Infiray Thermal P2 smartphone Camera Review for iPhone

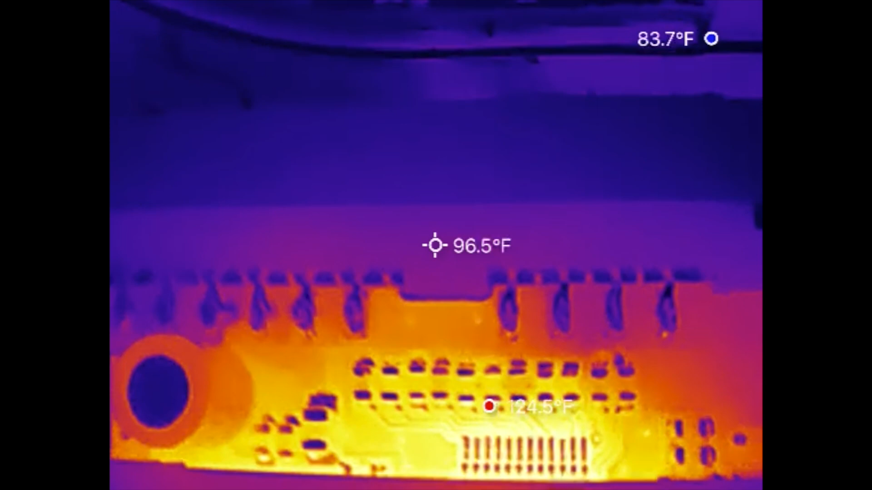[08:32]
On screen: spot 96.5°F, max 124.5°F
camera may be small and compact but it packs a punch in terms of features performance and price
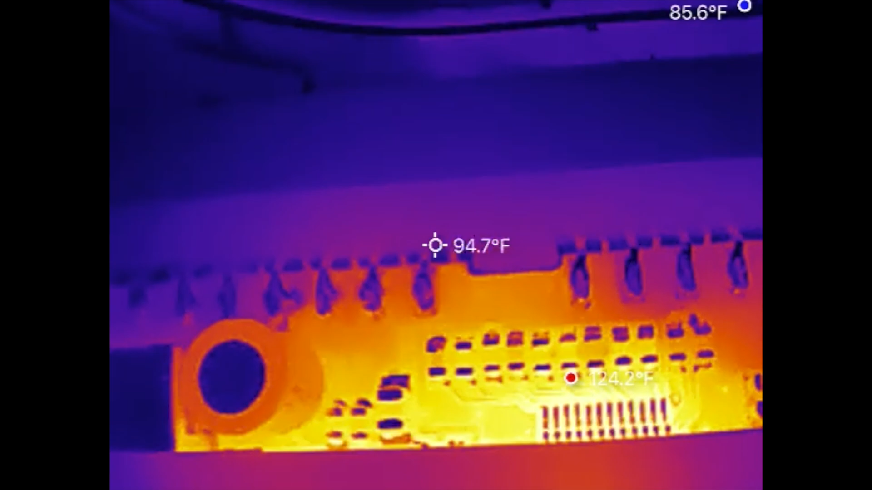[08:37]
On screen: spot 94.7°F
overall i've been blown away at this price point all right so next up we're going to look at our professional mode here here you got four additional options here on the right you can choose from first option to scale this will scale up your temperature from the lowest to the highest and give you a graph next up is frame here you can frame an area and look at the temperatures from the max to the average to the minimum you can also put additional frames here so that's pretty neat all right let's delete these two and let's see what's next let's delete
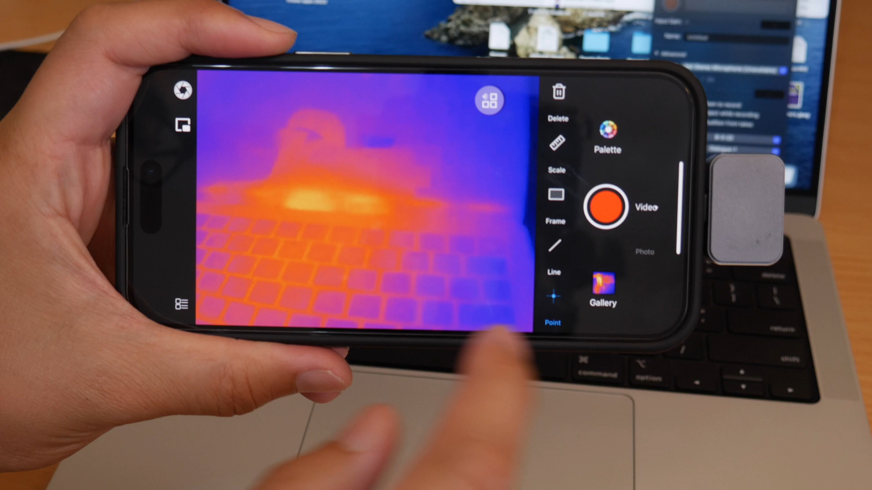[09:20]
look at all these additional lines here again you can look at the average the max and the minimum and our last option here is our point which is point and area and it'll give you the current temperature reading you can run all four of these simultaneously without an issue all right guys let's get to the end of the review overall